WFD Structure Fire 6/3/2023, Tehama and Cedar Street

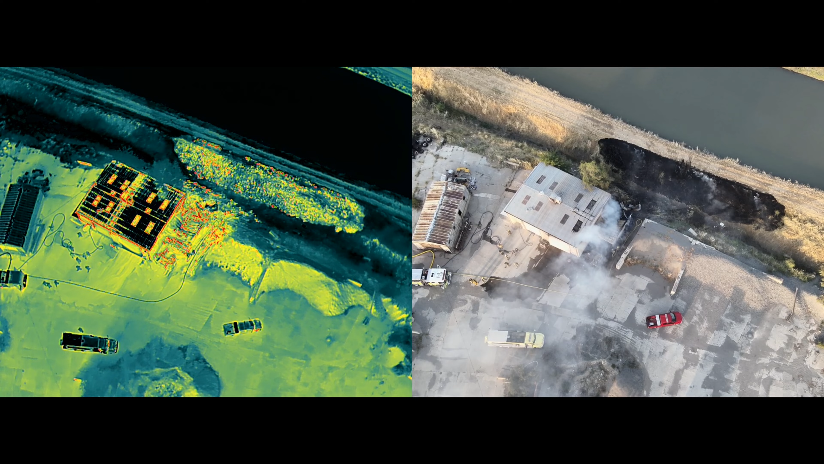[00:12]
While responding, heavy smoke could be seen coming from the area. Immediately, auto mutual aid was requested from the Artoys and Orland Fire Departments.
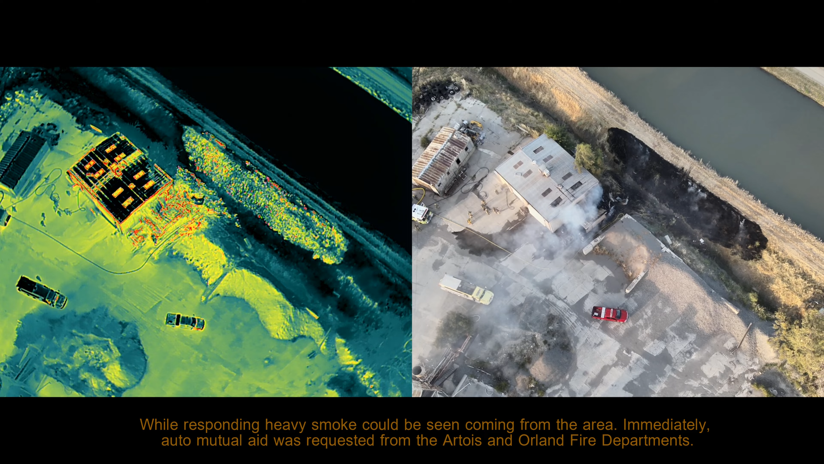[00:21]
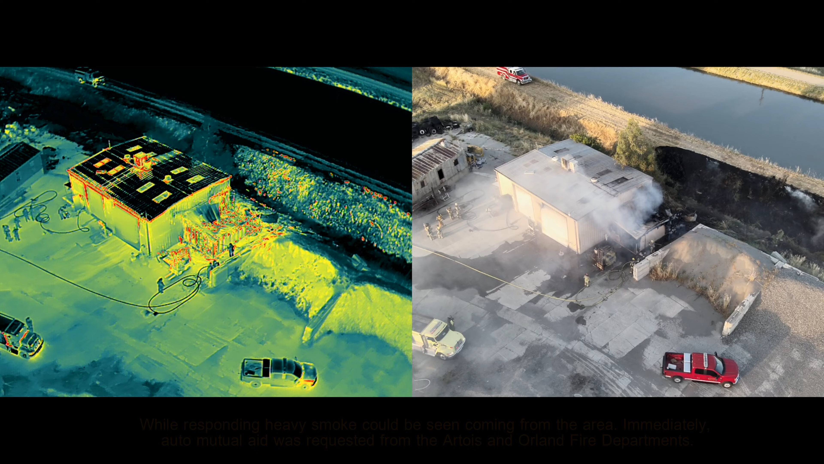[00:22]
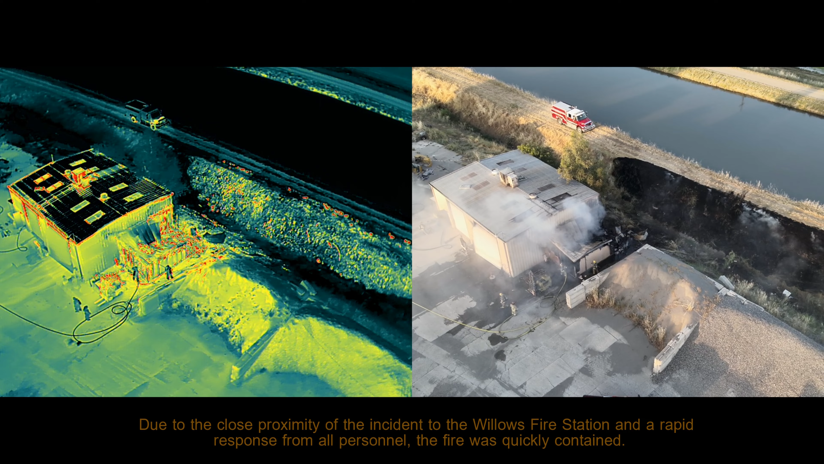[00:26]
Due to the close proximity of the incident to the Willows Fire Station and a rapid response from all personnel, the fire was quickly contained.
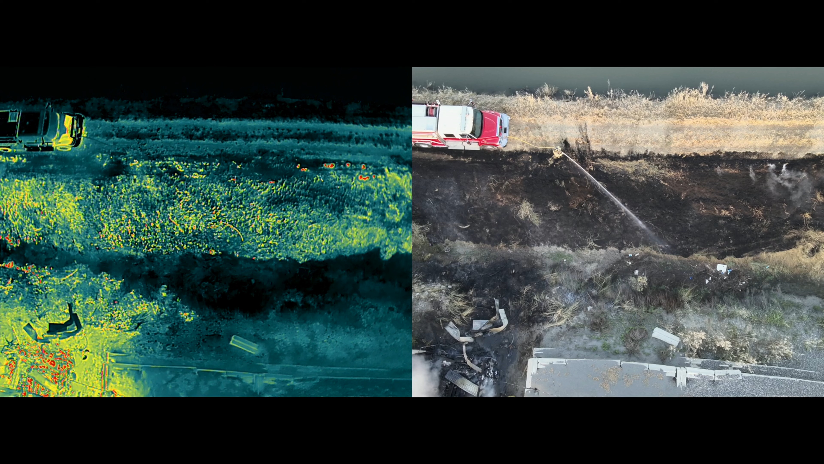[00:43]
The fire had also spread the grasses on the east side of the structure.
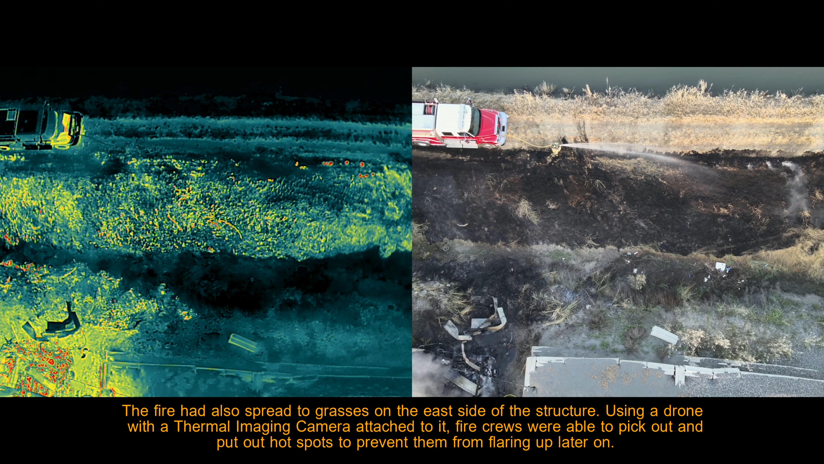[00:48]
Using a drone with a thermal imaging camera attached to it,